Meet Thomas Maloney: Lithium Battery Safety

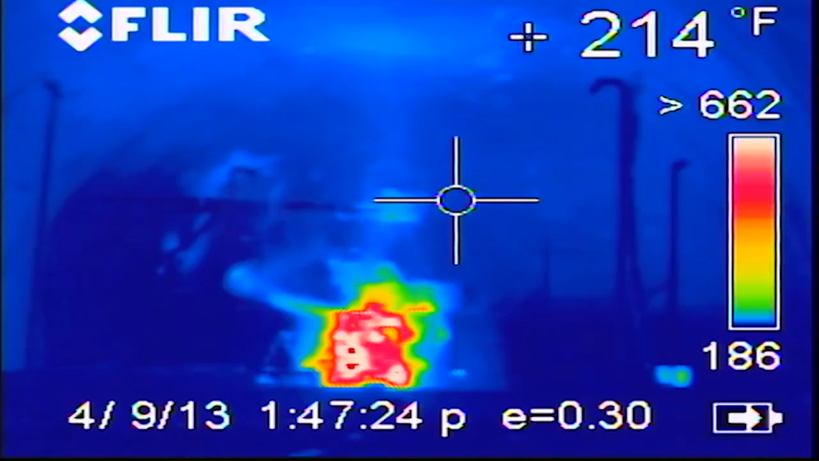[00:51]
On screen: spot 214°F
We look at how hot they get, how much smoke comes off of them, and the gases that come off of the batteries to try to determine how we can make them safer.